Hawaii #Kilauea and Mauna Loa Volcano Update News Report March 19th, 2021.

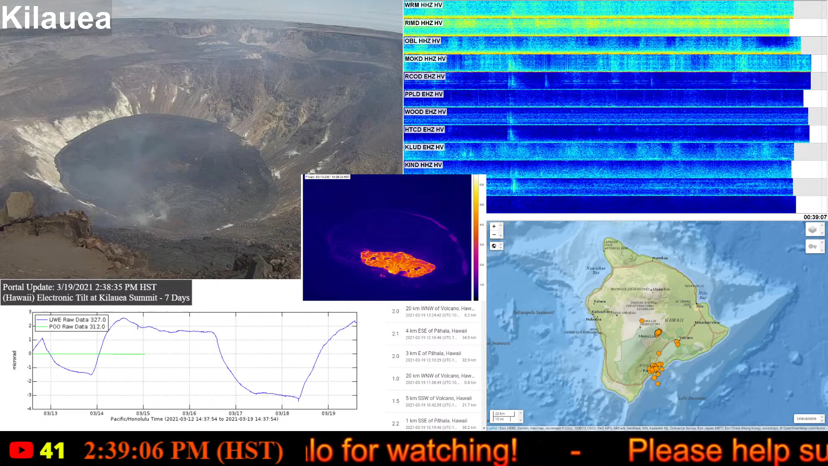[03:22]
And that has pretty much remained, you know, stable and not changing or if just deflating slightly since then. However, they've recently changed the wording here to indicate that that trend is now reversing itself.